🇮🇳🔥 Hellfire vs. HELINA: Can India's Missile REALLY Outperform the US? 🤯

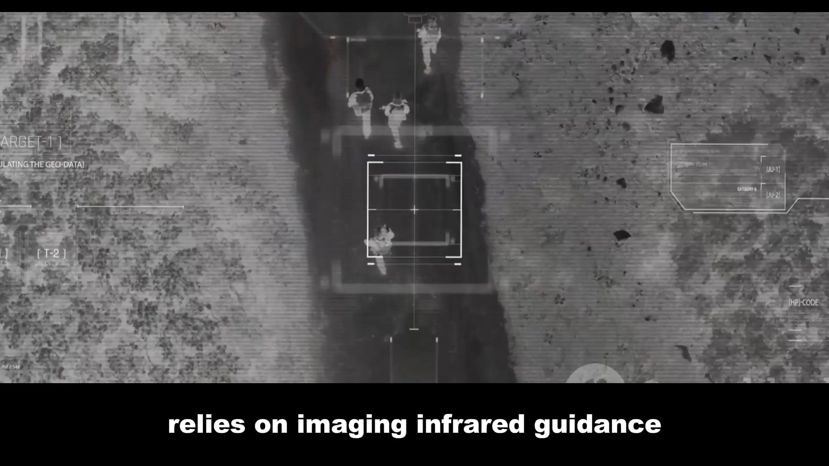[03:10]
this allows it to engage targets even in challenging conditions range